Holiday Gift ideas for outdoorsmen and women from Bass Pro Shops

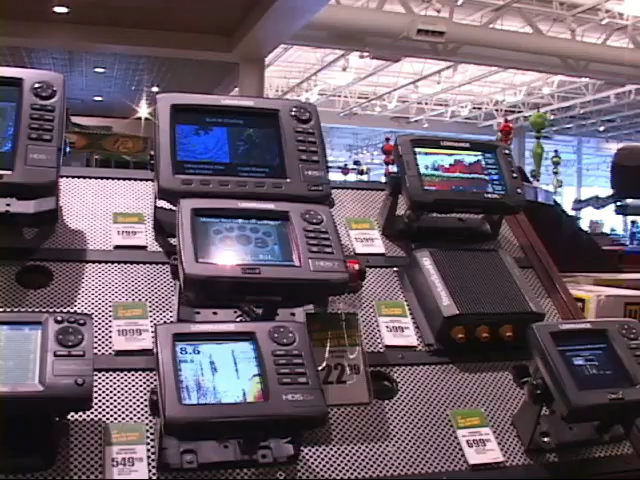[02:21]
Keith, let's start with the lower end unit for a Christmas gift idea.
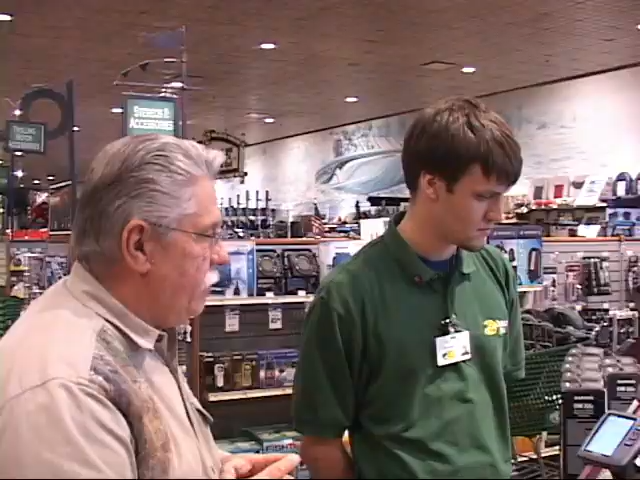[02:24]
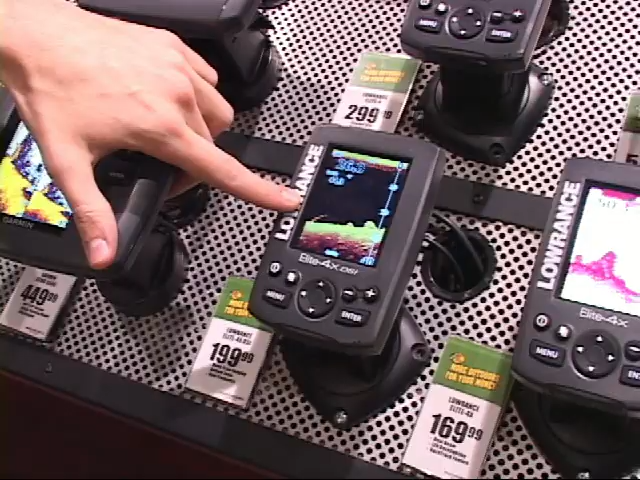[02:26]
All right, well, we have the Lorentz Elite 4X CSI. This particular unit does what's called downscan imaging, and that allows you to see structure versus fish.
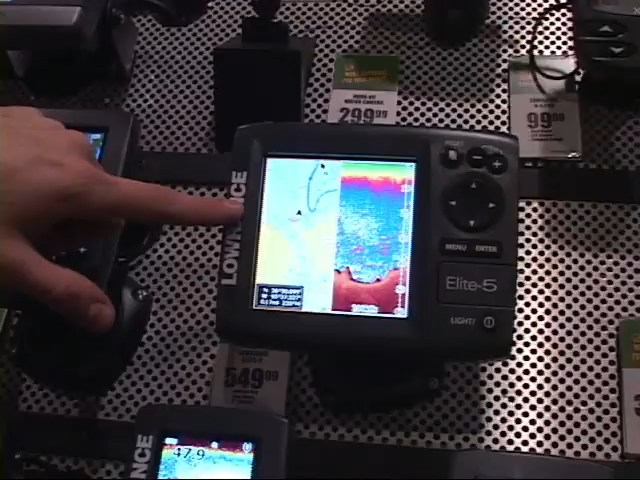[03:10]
GPS, it comes built in with some actual lake data, so you don't have to go out and buy a chip for every single lake you're going to go out.
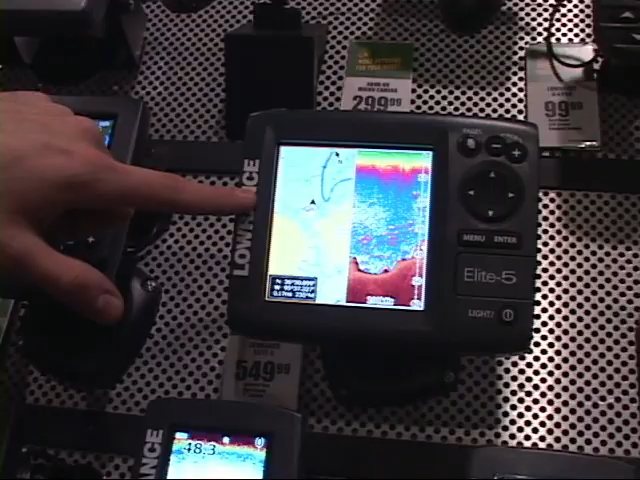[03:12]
All right. How about someone that really wants the latest and the greatest one of the newest units available? Well, there's the Lorentz HDS series.
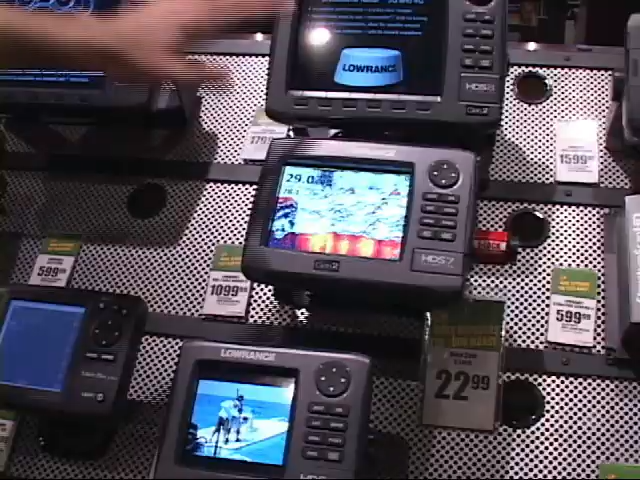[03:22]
They go from a 5-inch all the way up to a 10-inch screen, and they also have a new series of touchscreens that are 7, 9, and 12 inches.
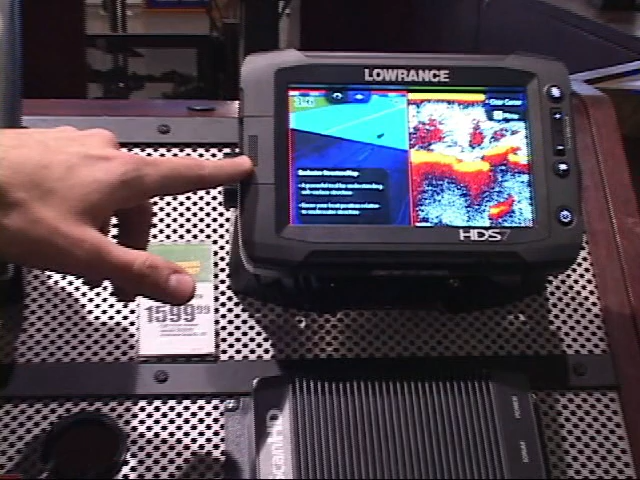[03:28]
These are a little bit more in-depth. They require a little bit more learning.
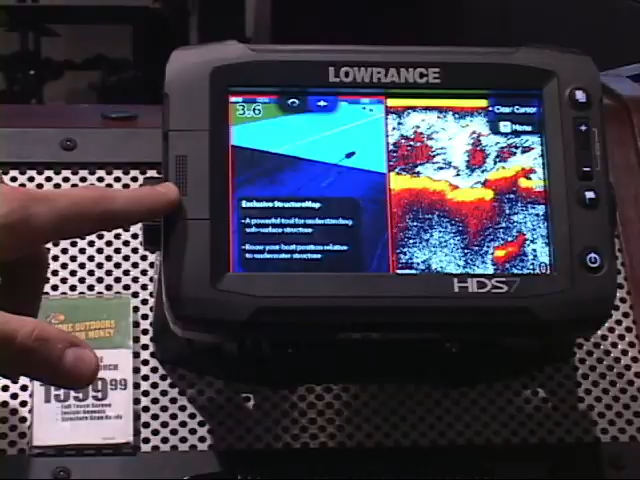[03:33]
However, they're able to do dramatically more than any of the other units.